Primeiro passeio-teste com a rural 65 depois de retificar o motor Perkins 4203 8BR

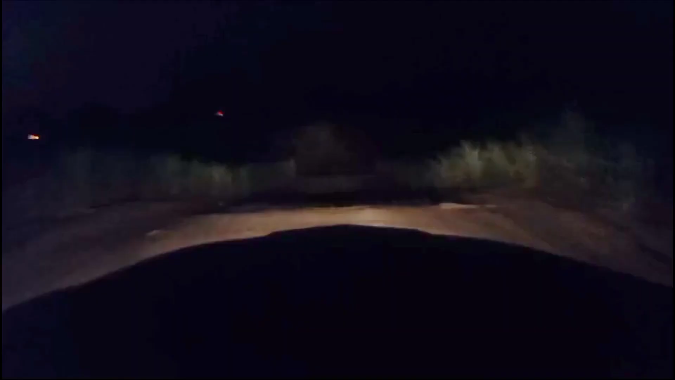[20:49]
Agora estamos chegando na última pontezinha Aqui, ó E já vamos chegar no asfalto Daí Só uma Ribeirão Serrana e uma Ribeirão